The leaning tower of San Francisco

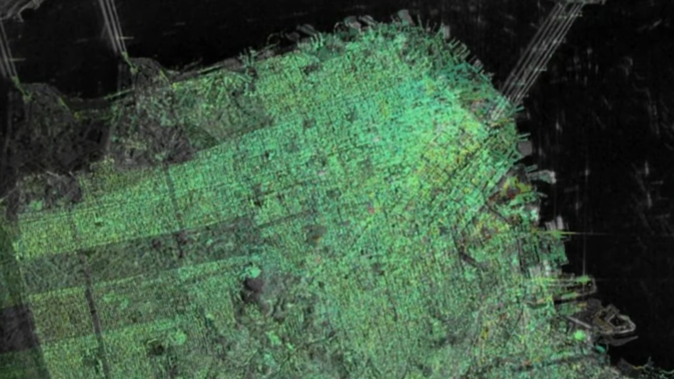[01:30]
To probe these subtle shifts, scientists combine multiple radar scans from the Copernicus Sentinel-1 twin satellites of the same area to detect subtle surface changes, down to millimeters.